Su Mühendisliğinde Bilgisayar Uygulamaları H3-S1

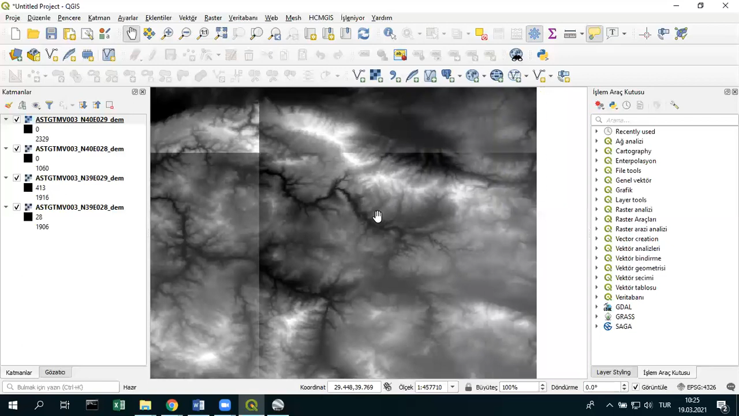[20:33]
Böylece beyaz noktalardan yanındaki daha gri noktalar ve daha koyu noktalara doğru hareket ederek en sonunda bu şekilde aşağı doğru hareket ediyor. Ve işte hangi bölgelerin su altında kaldığını tespit edebilirsiniz. Neyse burada uygulamamızda dört tane dem mozaiki var.
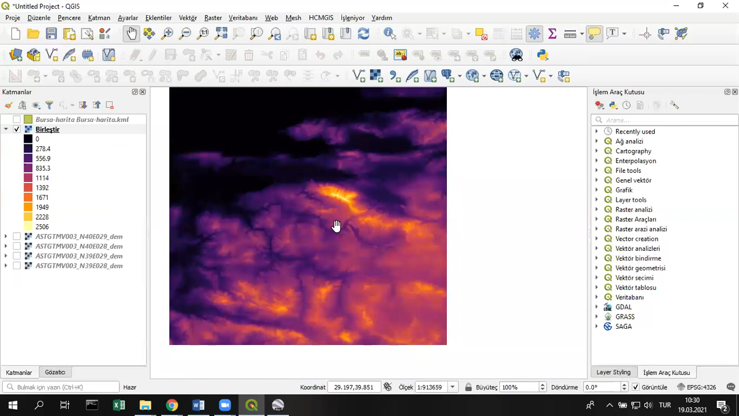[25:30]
Ondan sonra ders yani bu video bittik kapandıktan sonra hemen 5 dakika sonra dersimizi kaldığımız yerden devam edeceğiz. Burada da gördüğünüz gibi veriler var. Yani bu DEM haritası bize bu Bursa'nın belli bir bölgesine ait şeyleri veriyor.
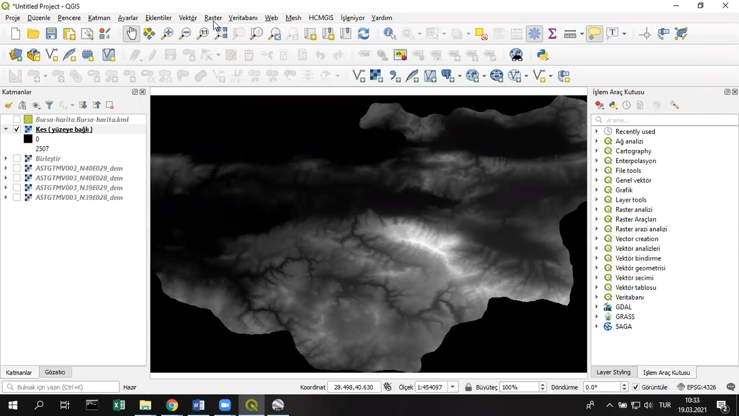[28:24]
Yine de bakın bizim katmanımız Rester uygulamamız da Rester uygulamaları üzerinden olacak. Buradan gidersiniz şöyle de eş yükselti çizgiler seçeneği var.
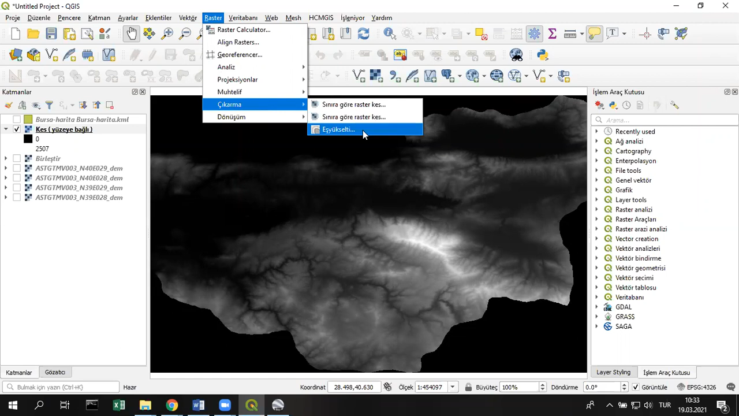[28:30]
Ya da kontür var. Birleştirilmiş katman ya da herhangi bir katmana ait uygulamayı seçebilirsiniz.